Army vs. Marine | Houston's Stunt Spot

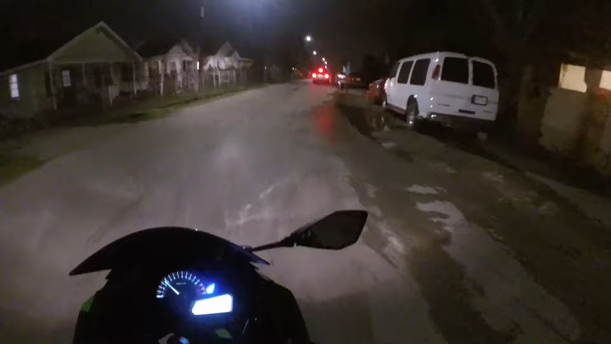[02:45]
Uh oh. We got a dog, we got a dog, we got a dog!
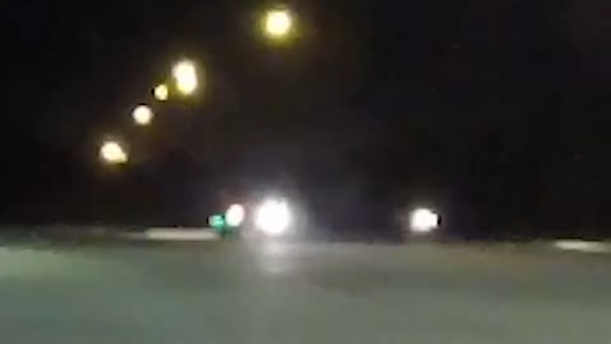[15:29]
Oh shit, you saw that? He saved it!
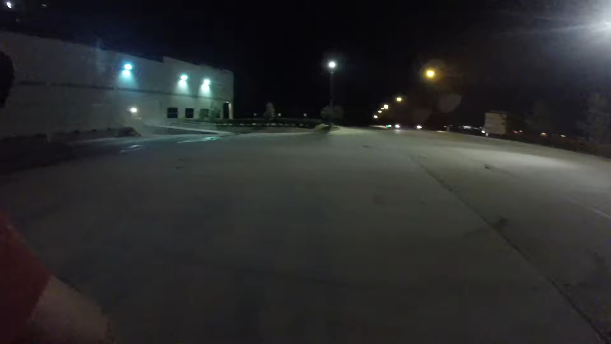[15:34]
He fucking saved it! He was this close to hitting the curb! Oh shit! What did he do? Huh? What the fuck did he do? He was going too fast! Oh, so he tried to like brake.